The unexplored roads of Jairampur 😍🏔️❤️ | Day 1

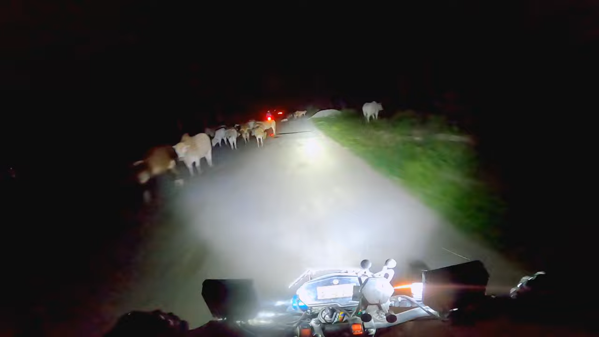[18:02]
টিম্পং ভিলেজ সোমাই গ'লোঁ, জয়রামপুর বা আর কিমান দূর আছে, 100 কিলোমিটার চাচনি হয়েছিল, এটা হয়েছে 123 কিলোমিটার্স,